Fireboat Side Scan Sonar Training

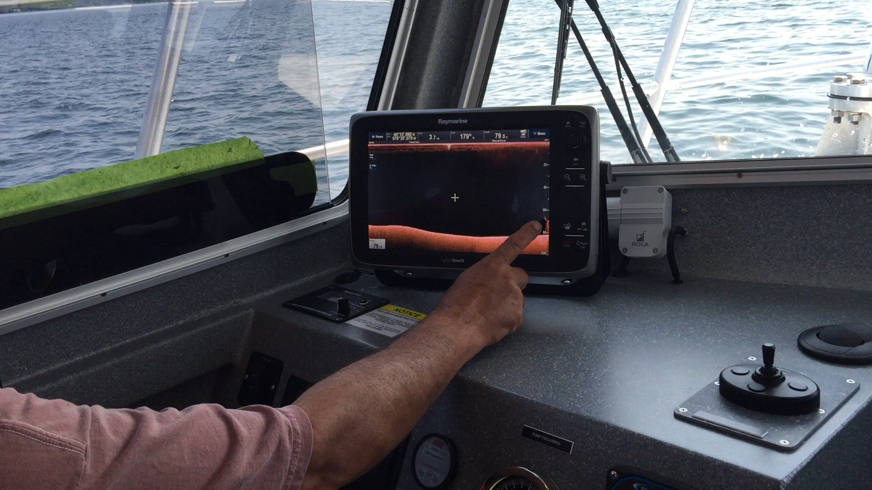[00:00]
down there's about it's about the boat yep so that's
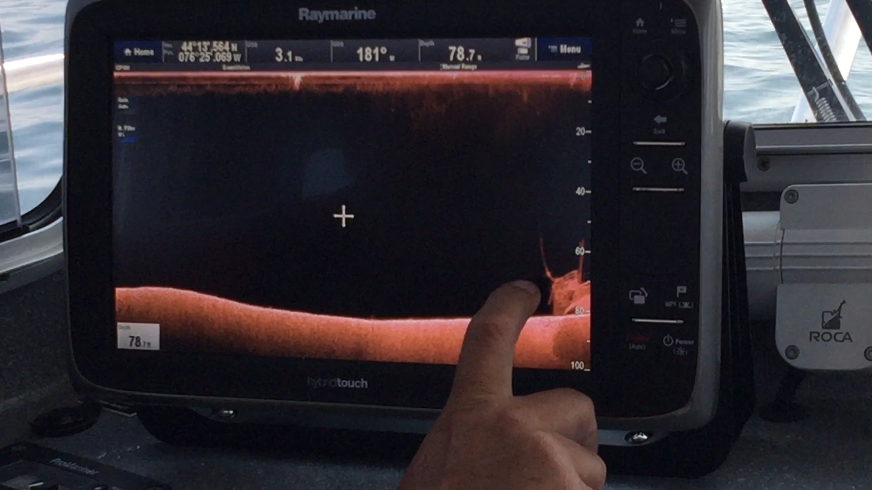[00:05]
On screen: depth 78.7 ft
the railings on our boat and that's the mast where this is the car deck this
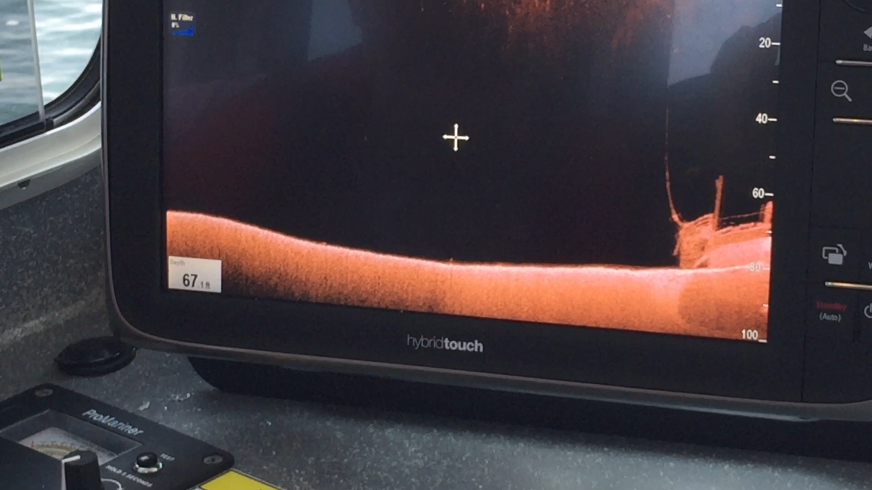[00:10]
On screen: depth 67 ft
is this is where the ramp is the car ramp and
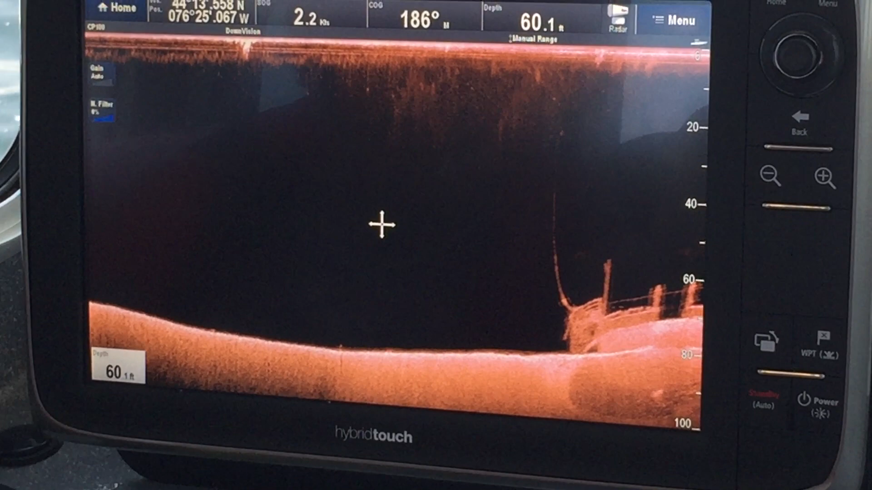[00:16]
all of a sudden you'll get in the mud a bit too yeah oh yeah she's just covered in zebra
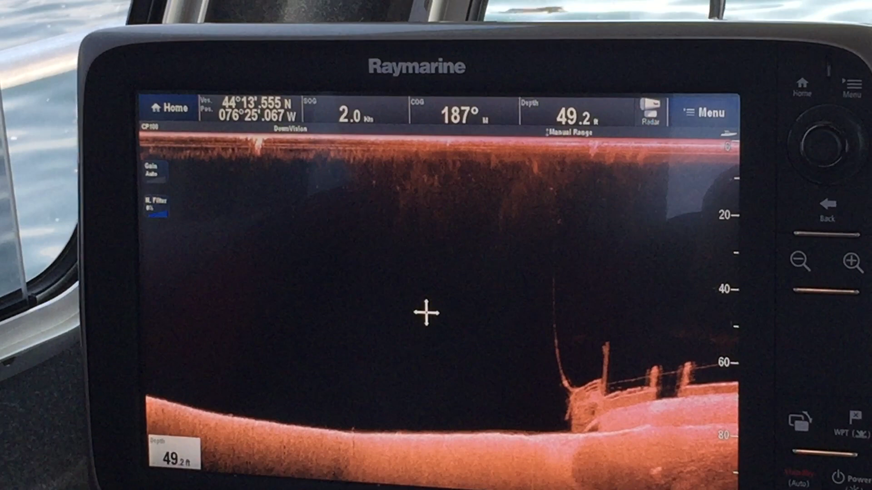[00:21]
On screen: depth 49.2 ft
mussels right now that's crazy well that's why you guys got zebra mussels yeah and this is now I'm gonna bring
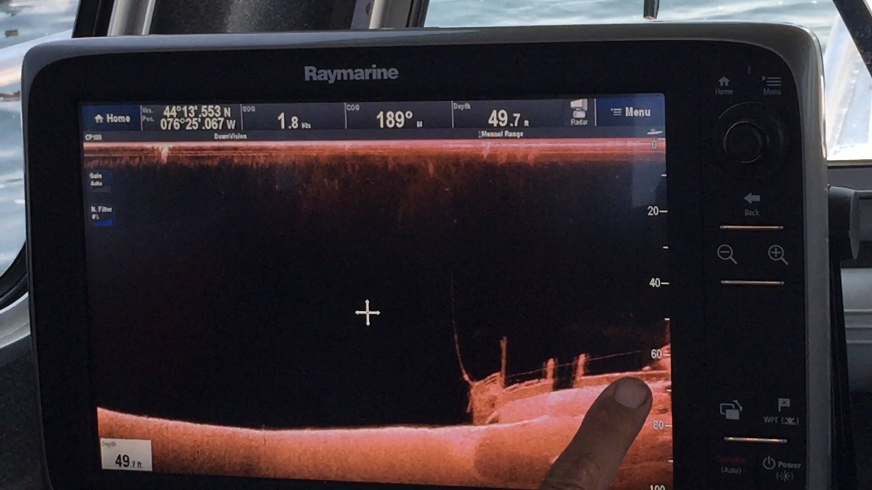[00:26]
On screen: depth 49.7 ft
them home here comes the aft cabin I've got all the railing and everything
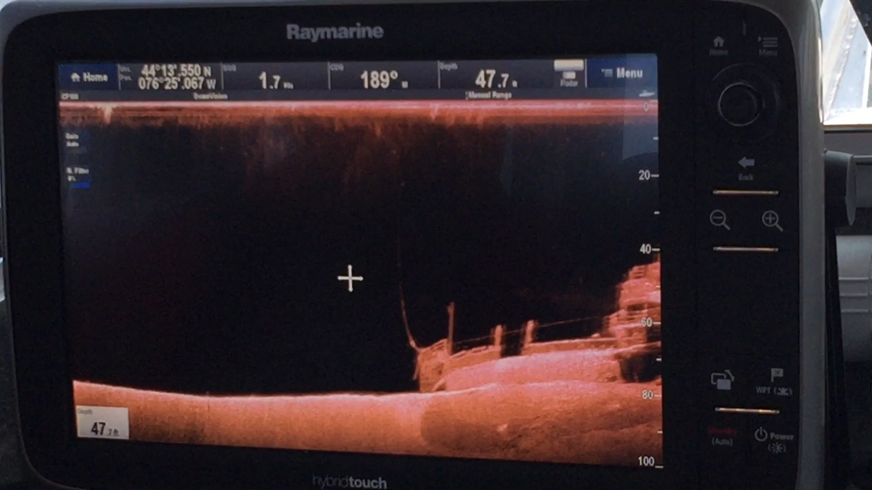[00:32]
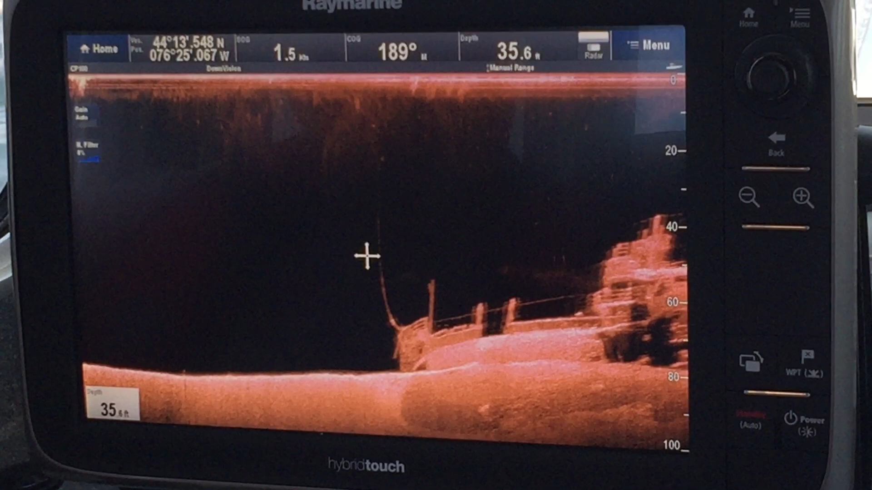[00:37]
is that too cool or what those are david's right there
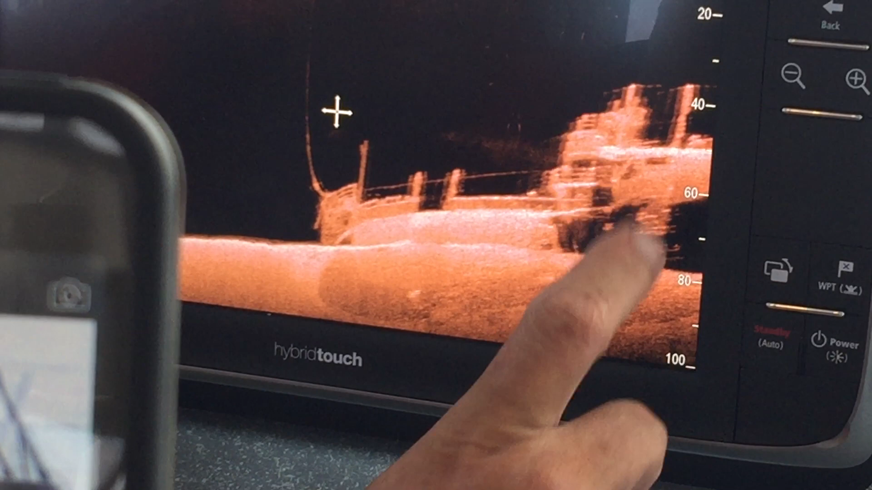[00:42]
so you got about 35 feet to the top of the david's Keith
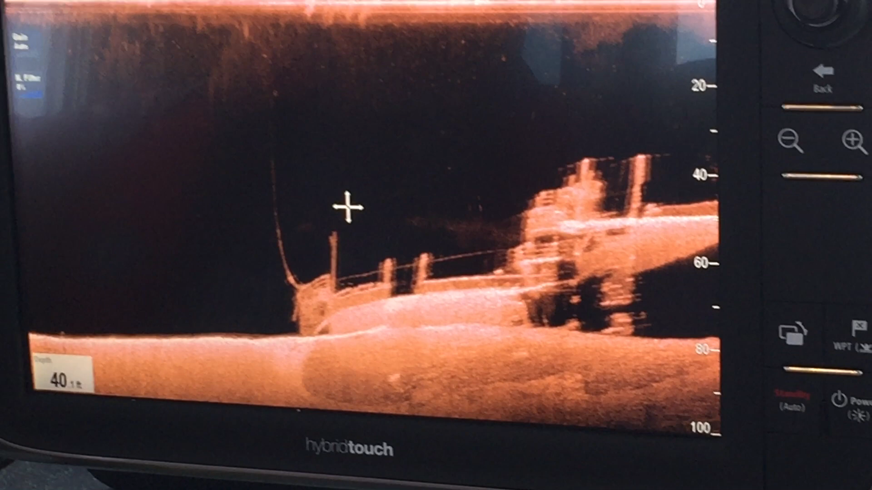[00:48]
I declined because I was trying to take a video of that in the in the summer when it's flat
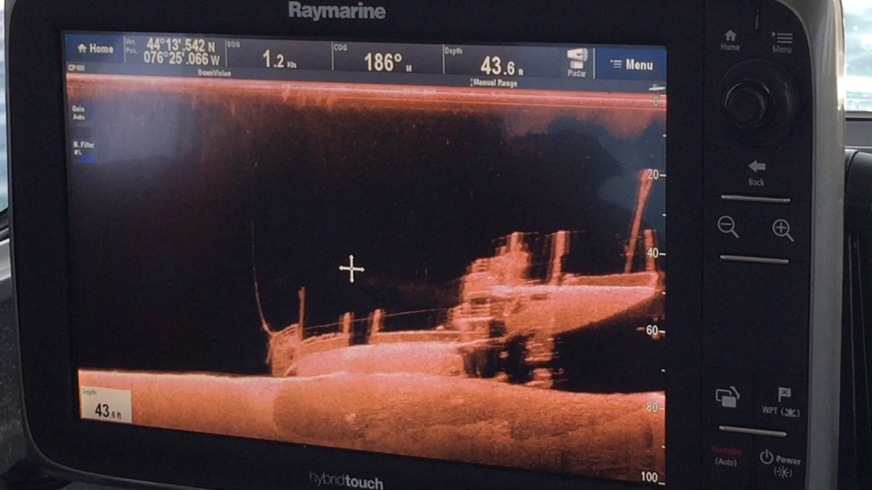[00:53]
On screen: depth 43.6 ft
calm I've flown over and you can see the rock wow from the air oh wow so
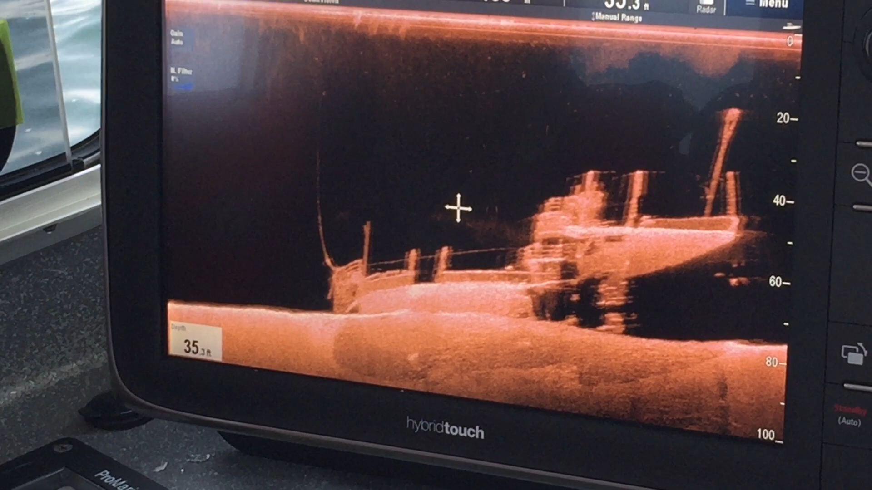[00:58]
right now we're at the top mass right there's a 20 feet yep